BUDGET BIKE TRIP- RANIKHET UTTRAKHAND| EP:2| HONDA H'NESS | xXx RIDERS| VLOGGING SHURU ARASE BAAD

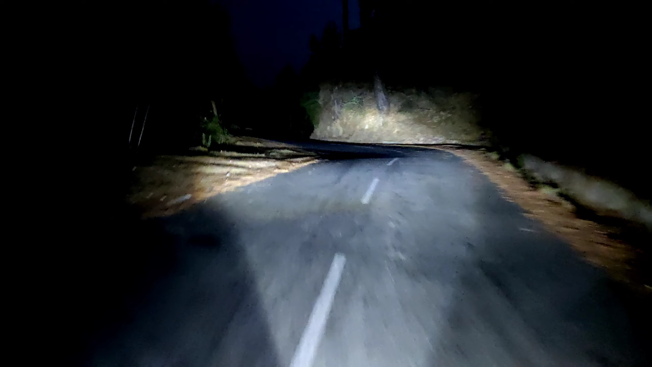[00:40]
अभी आपको दिखाता हूँ फॉग लाइट्स के बिना कैसे लगता है। वो देखो वहाँ पे सामने सारे ना पहाड़ है, सूरज ढल चुका है। ये शाम के 7:18 हो रहे हैं और हम बस पहुँचने ही वाले हैं और एक दो मिनट में, ज़्यादा टाइम नहीं लगेगा।
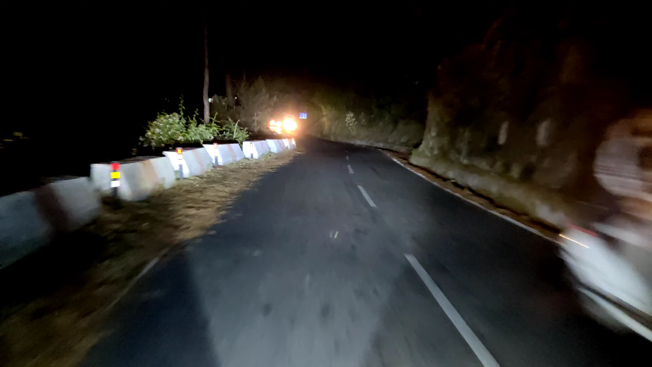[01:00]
ये एग्जैक्ट जो लोकेशन है ये शुगर खल है जो कि रानी खेत में ही है।
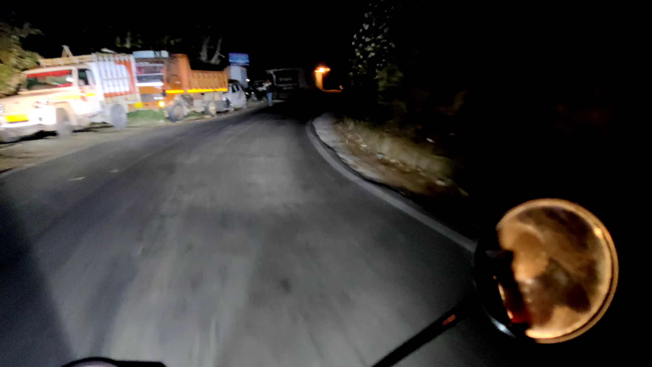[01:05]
अब मैं आपको दिखाता हूँ अगर फॉग लाइट नहीं होती तो कैसा दिखता।
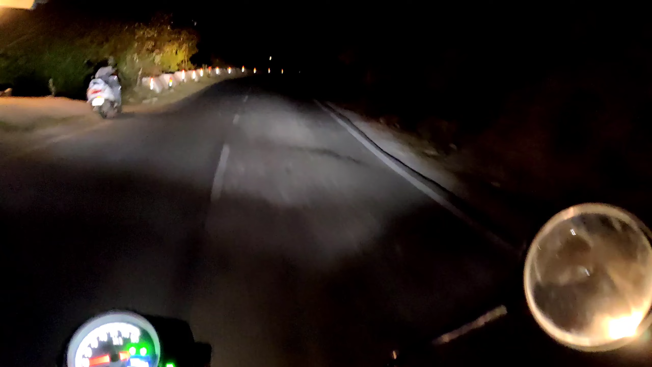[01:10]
ये देखो बिल्कुल ज़ीरो विजिबिलिटी भाई।
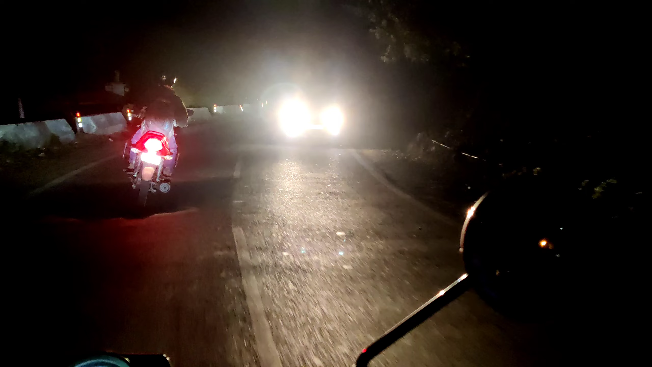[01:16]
और ये तो अभी फिर भी घर वगैरह दिख गए हैं, वरना तो यार लाइट का नामो निशान नहीं था।
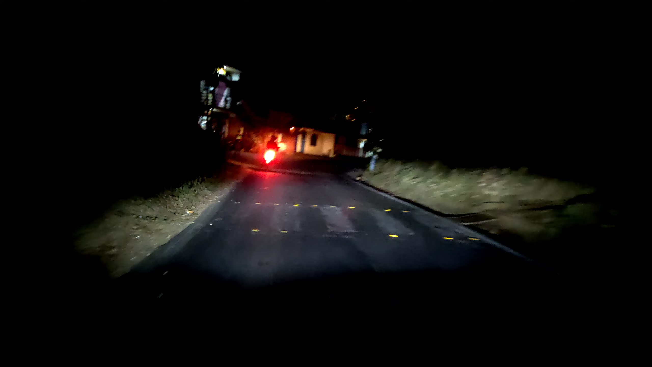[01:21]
अब मैं ऑन करता हूँ तो आप देखिए कैसे उजाला सा एकदम हो गया है।